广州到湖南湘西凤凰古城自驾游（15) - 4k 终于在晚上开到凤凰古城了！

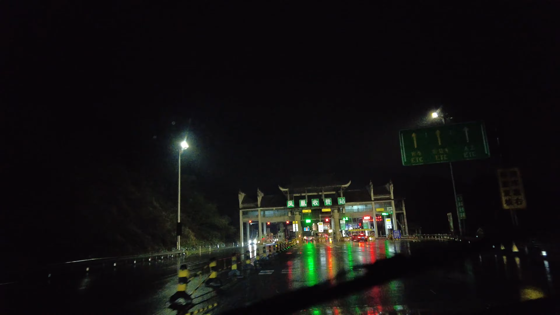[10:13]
前方250米，过收费站后靠右前方，请走右侧两车道。
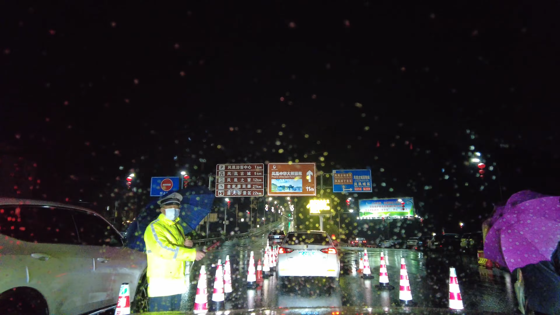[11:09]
前方有违章拍照。 在进我们凤凰吗，师傅？ 对。 哦，然后呢？近期48小时的核酸检测有吗？ 有72小时的吧，可能刚刚过。 好，行，好好。 嗯。 靠右前
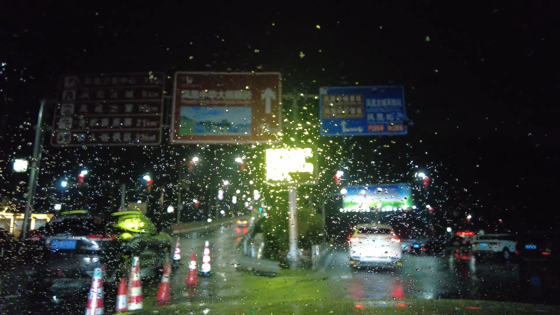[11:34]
方，40米后左转，进入苏北线。
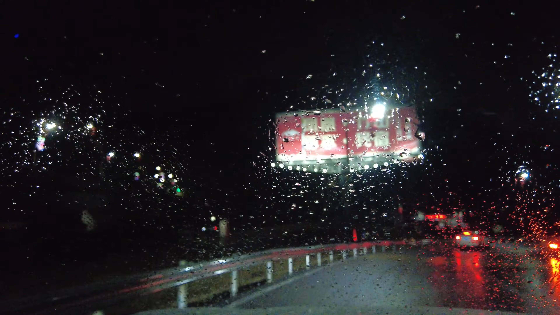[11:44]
300米处有连续违章拍照。260米后左转，请走左侧车道。前方两侧变窄。
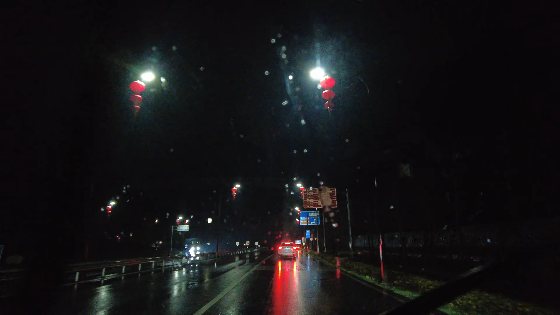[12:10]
即将左转，左转进入苏北线。
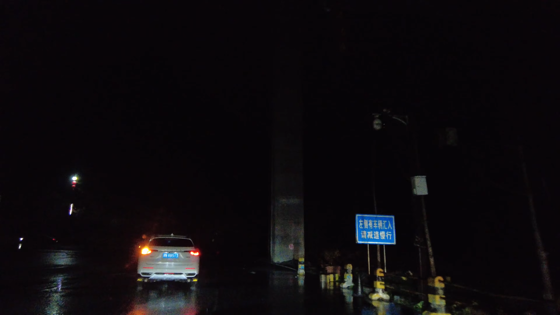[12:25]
1.3公里后向左前方。
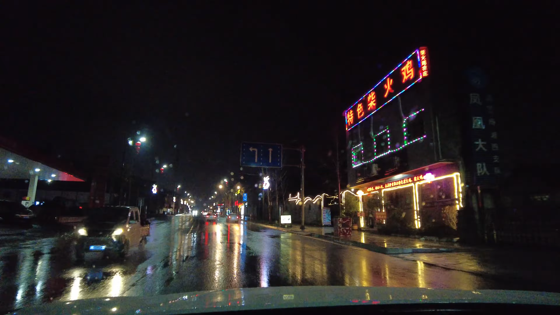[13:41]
后向左前方，请走左侧车道，进入凤凰北路，往凤凰古城方向。